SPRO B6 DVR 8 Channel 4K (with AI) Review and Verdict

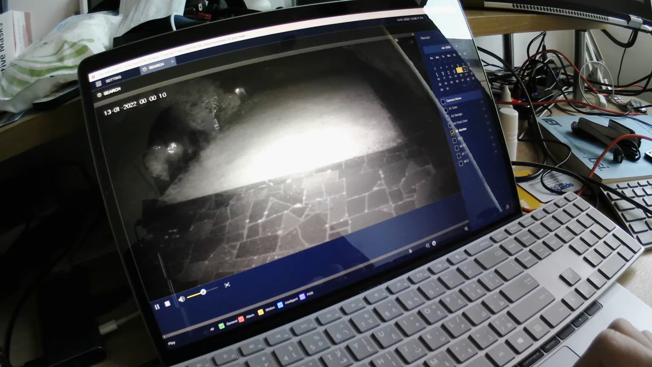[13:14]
The other bit is, uh, notice in here, there's another bug. So here you see the timeline underneath the gray bit. Uh, it's, I can't click anything on it. Uh, it's just nothing, nothing clickable. And if I try to zoom in on this one, then it loads up. So now, no, it's still not clickable. I can't, I can't forward this. So if I wanted to go into 10 a.m. in the morning, as opposed to 00 a.m.
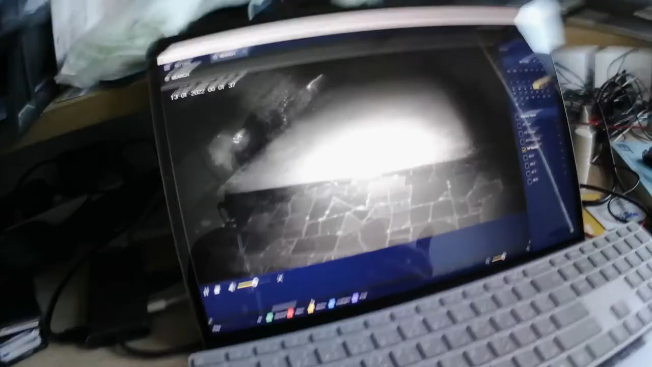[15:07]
Um, now going back into the search, I mean, I have a PC I'll show you now in a minute. I have a PC to test things with, but I don't use it to primarily for, for these things. This is just for testing stuff. So now, as you can see, I cannot search. I cannot fast forward. I cannot, uh, go back in time. I cannot, you know, play backwards. Unlike other system, I can't zoom on anything. It's just the search is completely hopeless. Now you think fine.
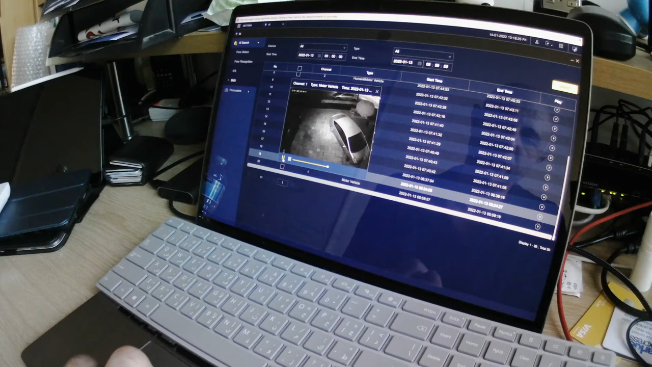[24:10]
What's happened here, is the vehicle, as it goes this way, from, from left to right, you got the light coming up. I'm just going to take that back in here. The light. Stop. Let's go here. Yeah. See the light.
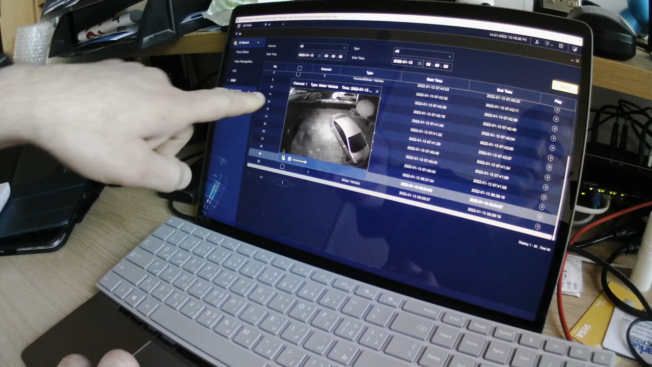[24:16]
Yeah. As it comes up, notice the garage.
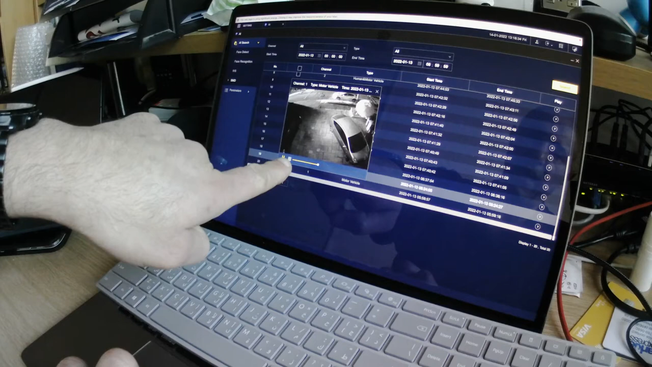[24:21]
Stop. I clicked stop. See, I clicked pause. Keep playing. Come on. Right. The light changes in the garage,
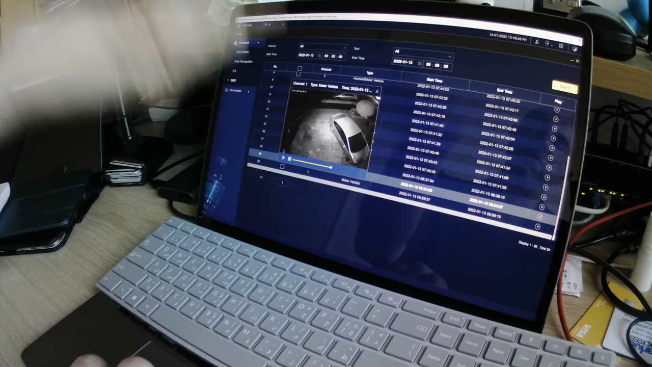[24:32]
and it's triggering the alarm saying it's actually a human or a vehicle.
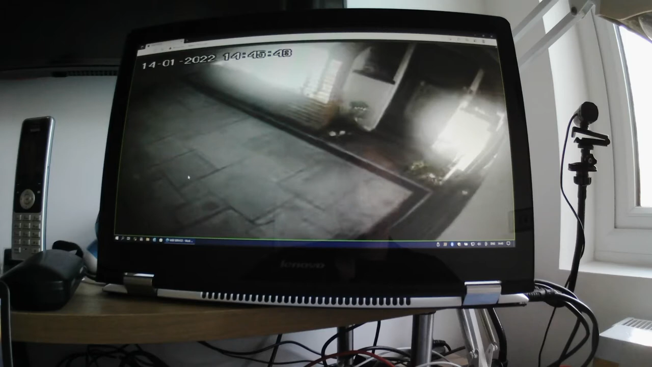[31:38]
And, if I wanted to double click, double click back, connection timeout. Right? So, if I do that, connection timeout.